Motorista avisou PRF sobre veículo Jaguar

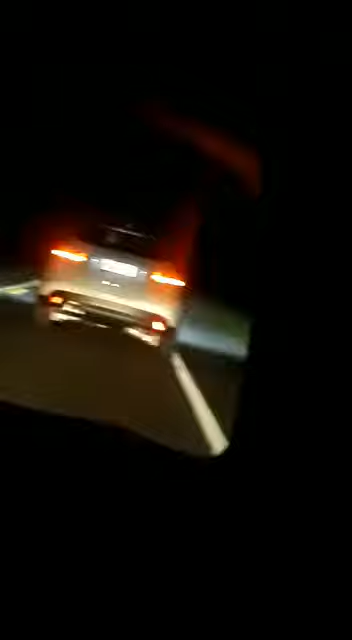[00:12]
oi, bom dia! é ali de Bumenau? não! oi, cara, eu estou vindo agora das ruas do Banhidaial, tem uma Space branca da Jaguar,
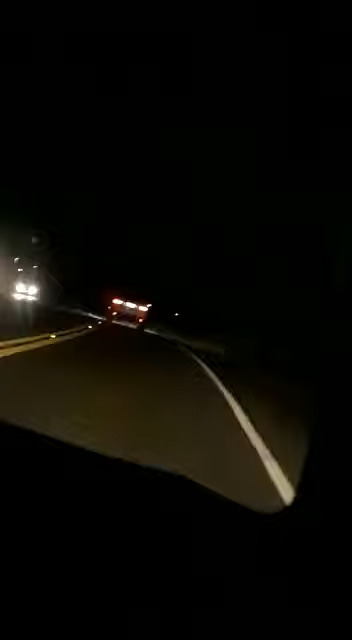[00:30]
o cara está completamente medo, quase matou o motoqueiro, está impossibilidade de dirigir, que ele vai fazer uma merda já já, Jaguar Space é uma SUV, imagina uma Trackblazer branca, só que não é importada, é uma Jaguar, se tu quiser eu passo a placa, tu tem, meu Deus, deixa eu aproximar um pouco mais ali, que JN2708,